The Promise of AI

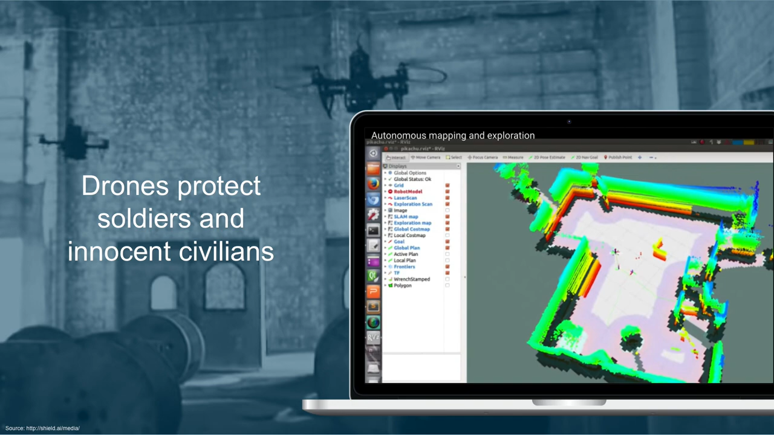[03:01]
And I'm just going to show you this fun clip from our friends at Skydio that are building a drone just like that. Think of it as the drone that will create the most awesome video selfies ever. On a little more serious application, a company called Shield.ai is working on drones that will go into buildings where you don't know who's in there and create a map of that building.